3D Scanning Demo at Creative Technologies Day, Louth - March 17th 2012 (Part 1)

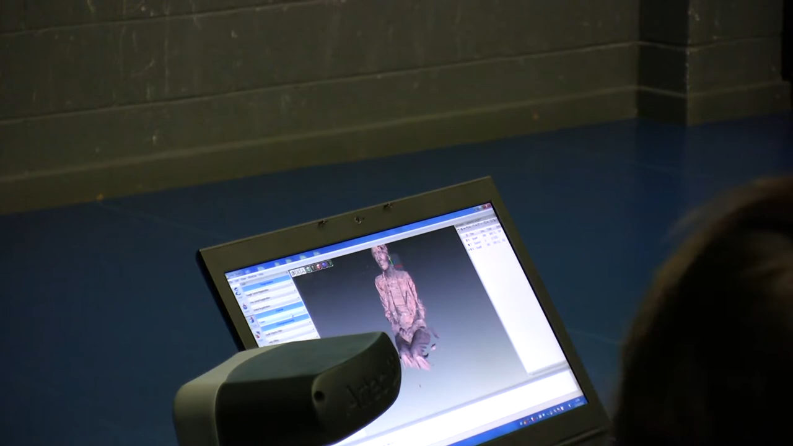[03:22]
So 500 little tiny points are going around the contour of the object I'm trying to capture. Here you see we're actually just tidying up the data now.
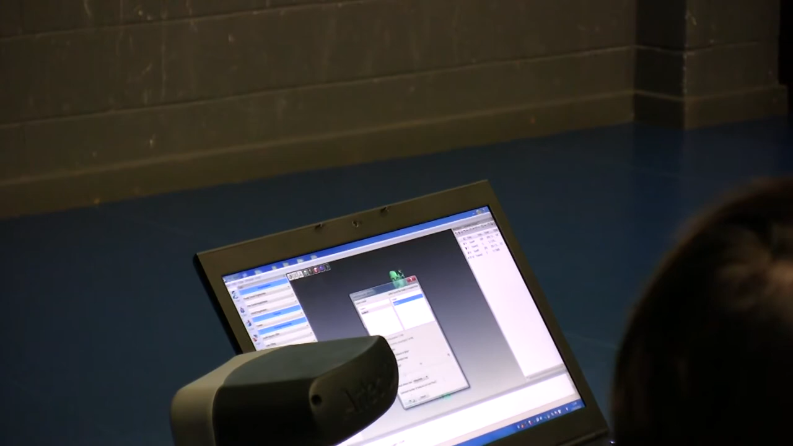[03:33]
Because those 500,000 points, every time we go around the object, we're distorting those little tiny points,
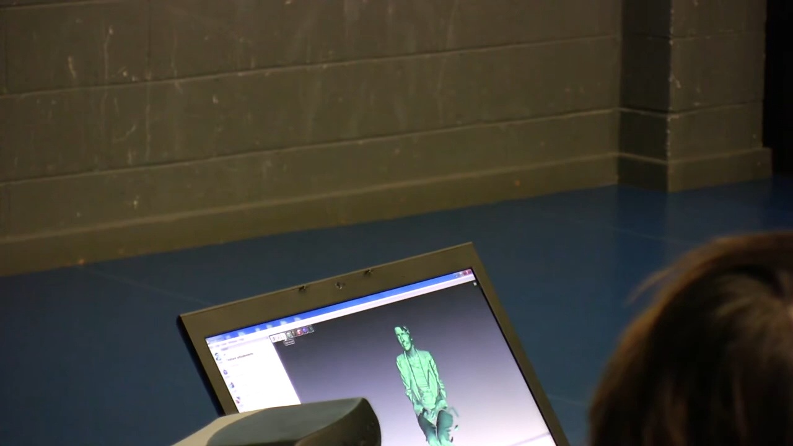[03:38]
which gives me the 3D image that we're trying to capture. Here we go.
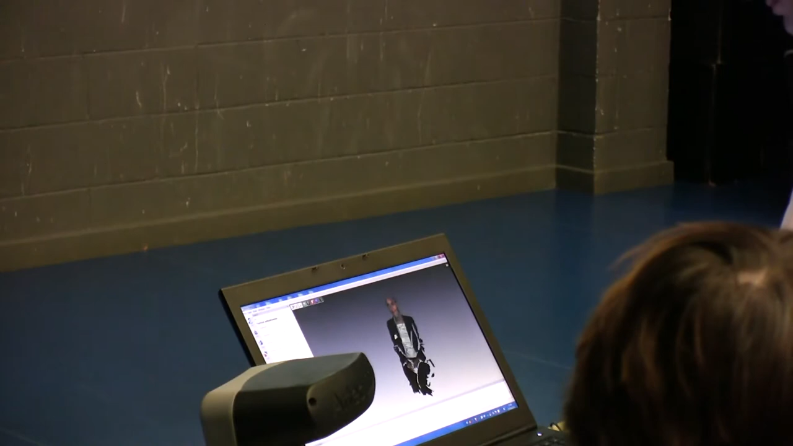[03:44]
And you can... This will leave you colour. And if we had the 3D printer, we could print her!